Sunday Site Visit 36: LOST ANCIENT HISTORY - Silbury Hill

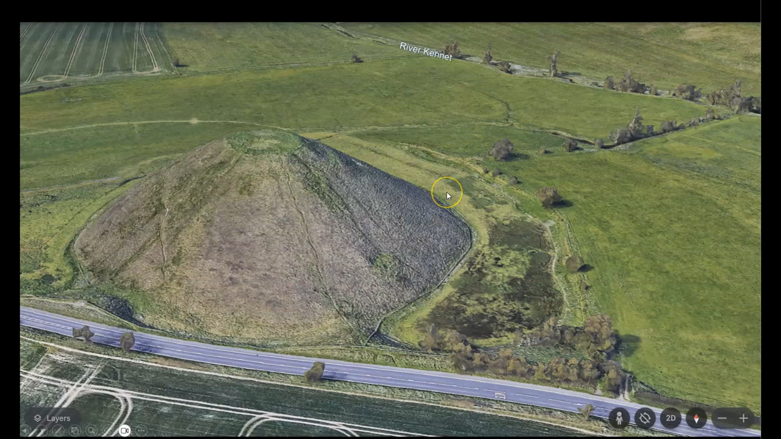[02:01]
And this is an image of Silbury Hill as it stands today. And before I roll the expedition footage, I'm going to take you on a fully immersive exploration of the site. So now, let's jump right in. To begin, this aerial image shows the monuments and landscape that I've been discussing in the previous episodes.